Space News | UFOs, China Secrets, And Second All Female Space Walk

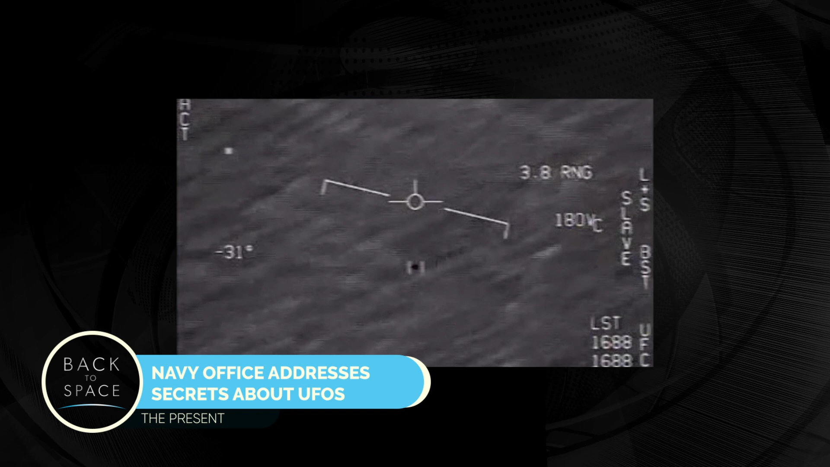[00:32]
Navy pilots encountered a tic-tac-shaped UFO darting and dashing over the Pacific Ocean in apparent defiance of the laws of physics.
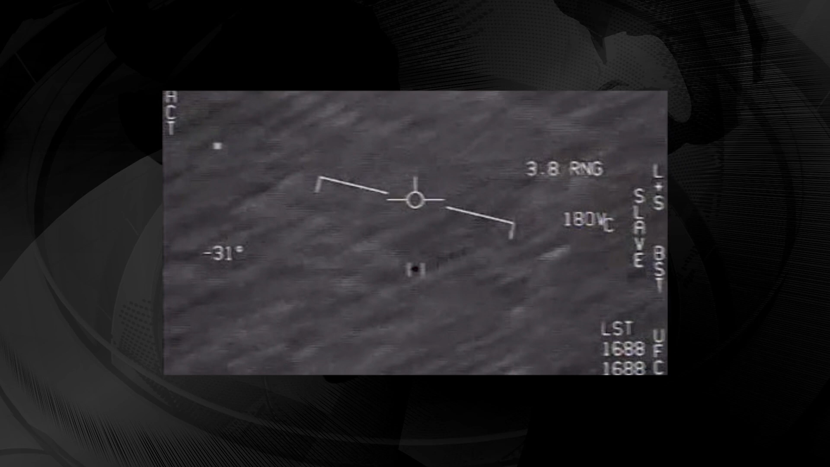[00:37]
Navy officials credit unidentified aerial phenomenon, but they haven't spoken up since.